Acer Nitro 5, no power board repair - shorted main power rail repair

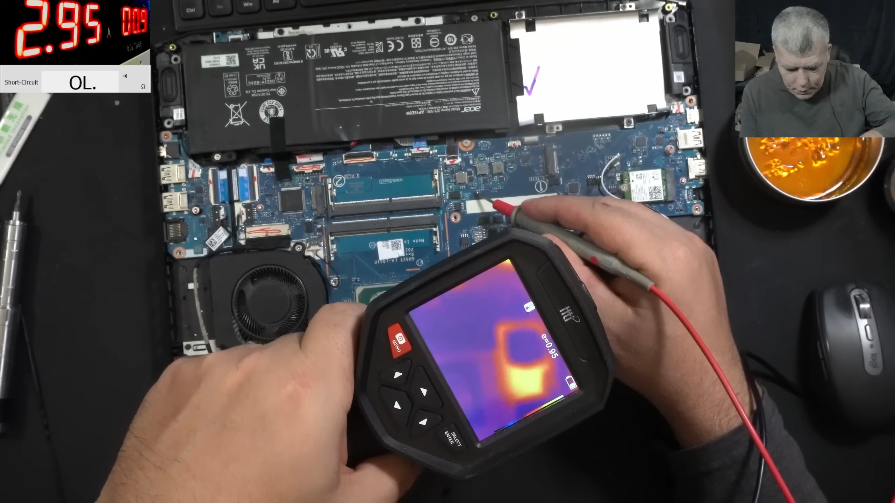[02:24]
what is that oh does reflection from the metal wait one second one second uh it's a gpu mosfet so basically it's this one it's a dr mos
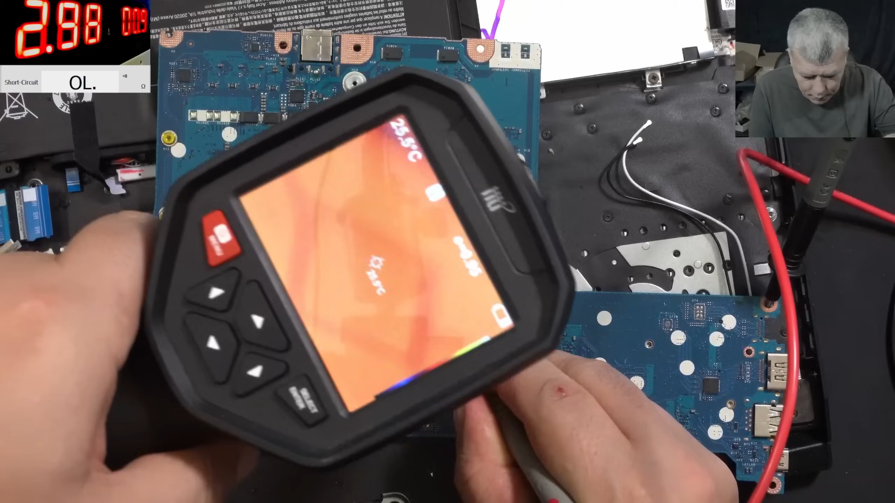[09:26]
and the capacitor and the capacitor is down and you can see it
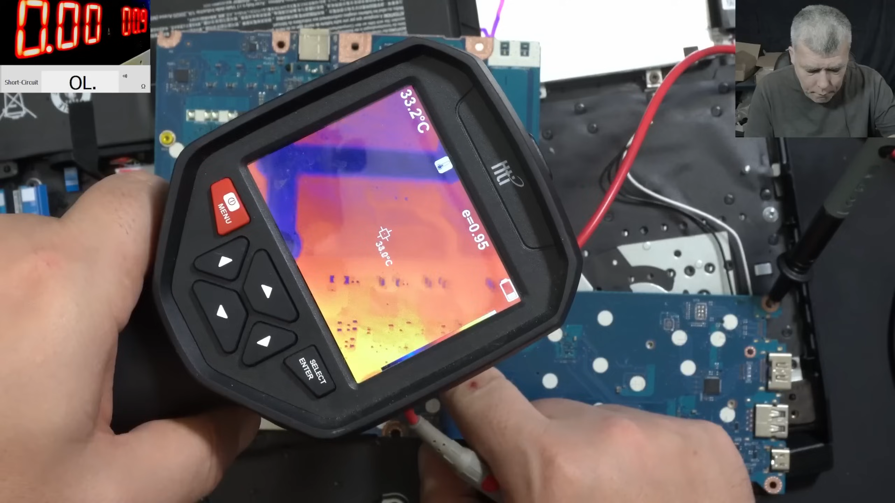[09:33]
wait uh let's check under the microscope because uh looks confusing